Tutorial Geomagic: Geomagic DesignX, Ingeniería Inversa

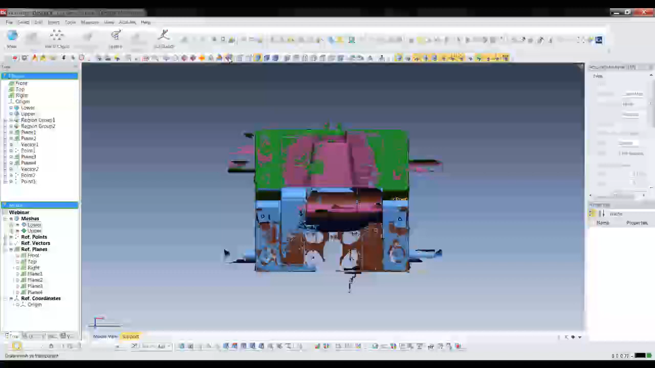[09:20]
Aquí hacemos transparente y no sé si pueden visualizar la parte interna, lo que viene siendo el núcleo de este molde.
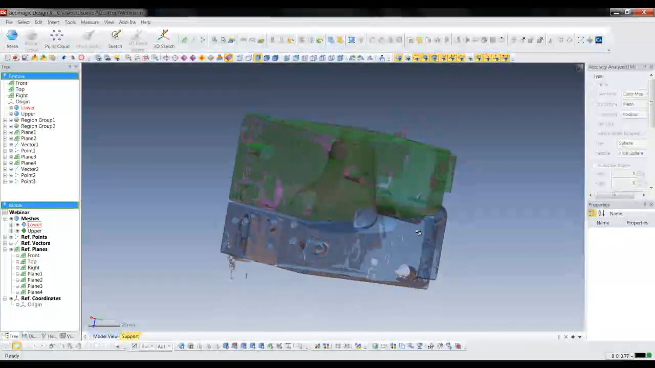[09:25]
Eso es lo que tenemos como objetivo para empezar.
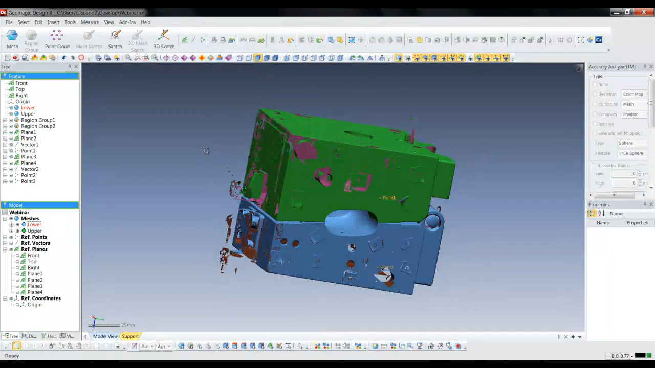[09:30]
Pero como puede ver, aquí nos estorba toda la parte exterior. Lo que vamos a hacer, para no descartarla, porque vamos a usarla posteriormente,
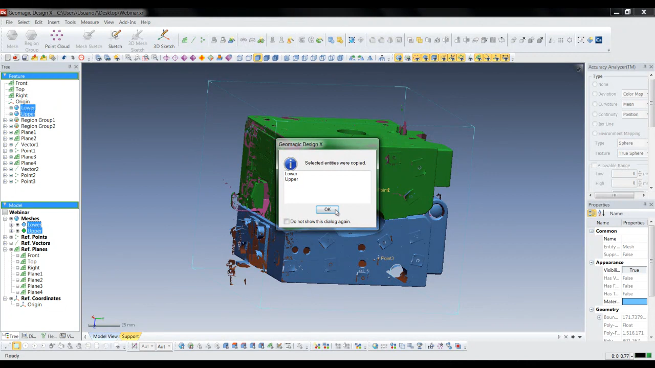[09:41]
es copiarla y pegarla donde mismo.
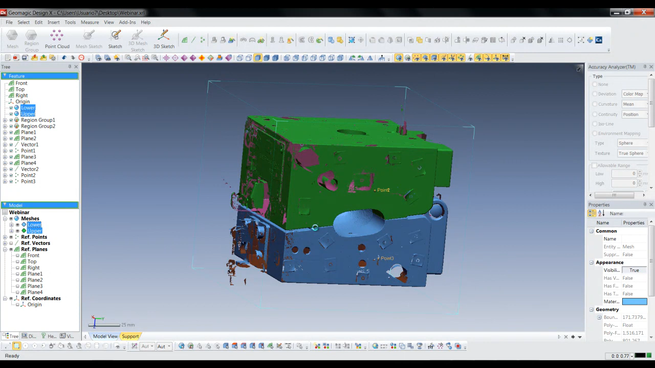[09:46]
Y a ese que hemos recién copiado, eliminar toda la información que nos está obstruyendo para modelar el núcleo. Muy bien. Para empezar aquí vamos a hacer igual que en el anterior, hacer regiones de la superficie. Aquí como no ocupamos tanta información, vamos a darle una sensibilidad del 50%.
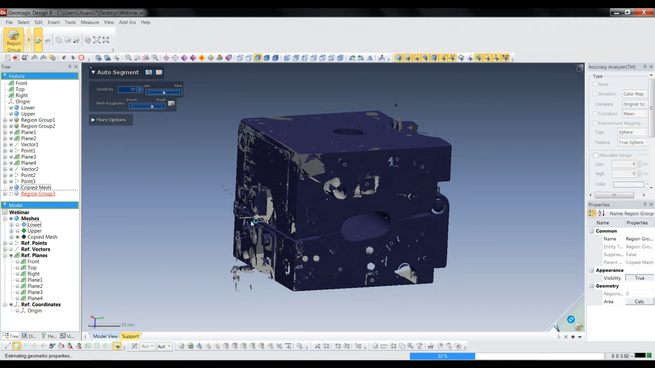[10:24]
Entre más grande sea la sensibilidad, detecta más geometrías, pero se tarda un poco más, pero como solo necesitamos ciertos planos, con el 50% es más que suficiente.
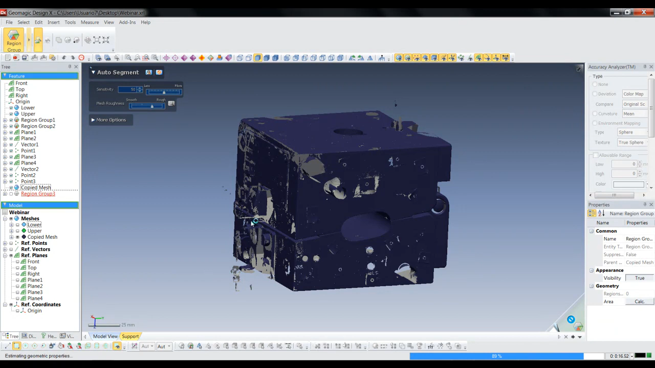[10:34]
Muy bien, ahora vamos a unir los planos laterales que ahorita están en regiones planas pero separadas,
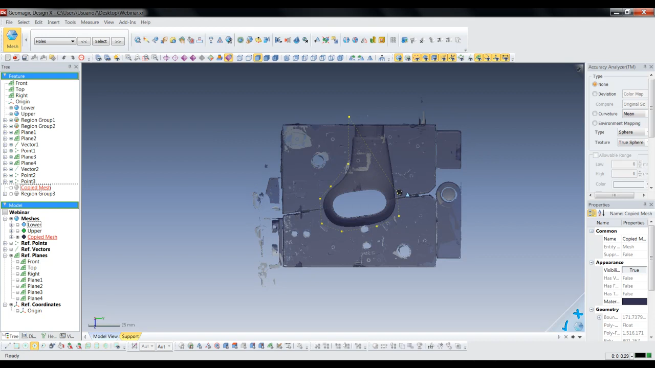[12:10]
Aquí bordeamos todo lo que viene siendo el core con esta forma de selección que es como si fuera un tipo lazo que nomás en los puntos que seleccione sería la información que como en el paso anterior vamos a copiar y a pegar en la misma zona.
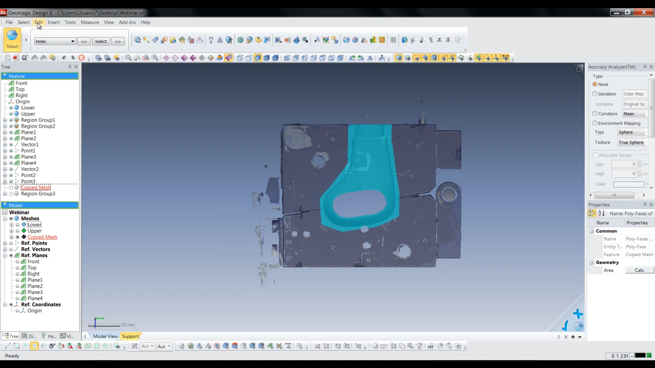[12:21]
Como puede ver, todavía queda algo de información, ahorita vamos de un forma muy rápida y sencilla,
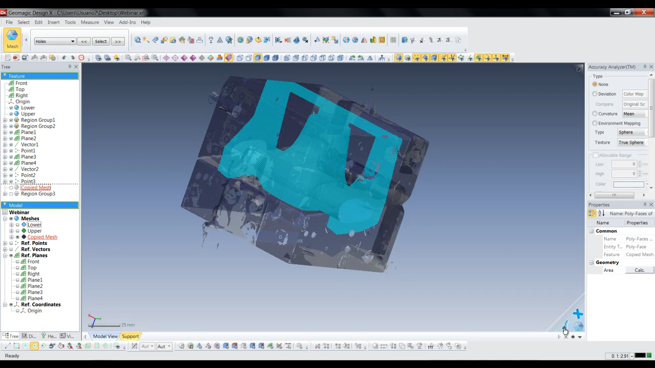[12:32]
vamos a descartarla y nomás dejar lo que requeramos.
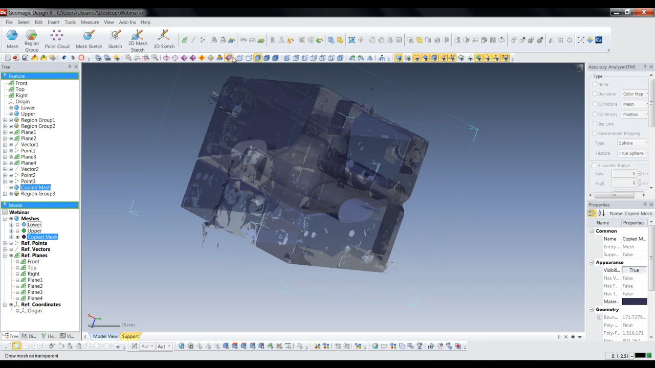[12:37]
Vamos a dar aquí en paste.
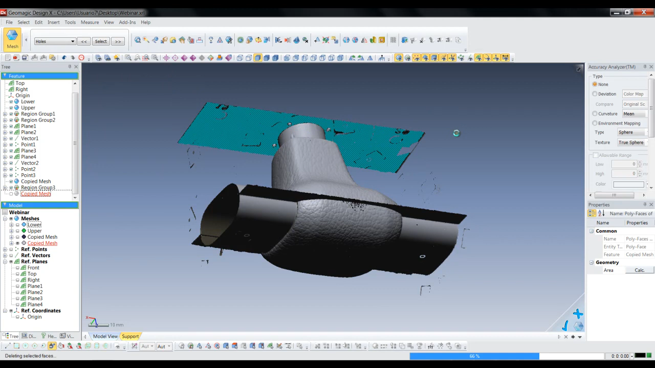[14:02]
si tiene que seleccionar cada porción de las zonas que no requeramos
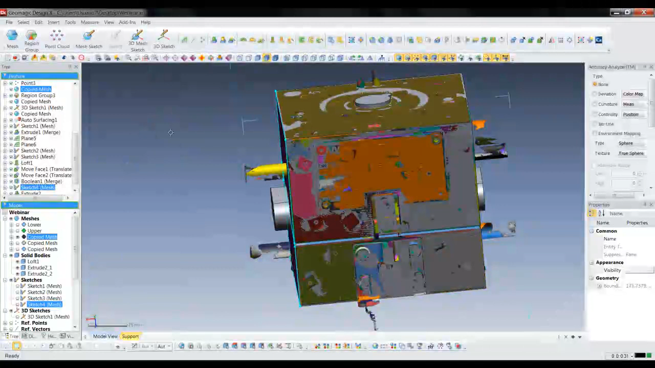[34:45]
Y ya tendremos aquí el sólido.
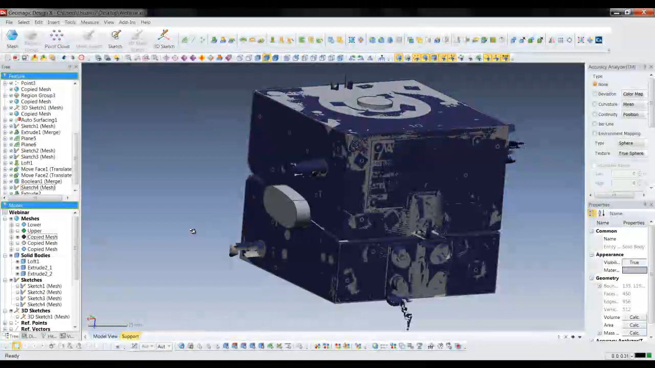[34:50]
Simplemente vamos a agregar los detalles internos del mismo.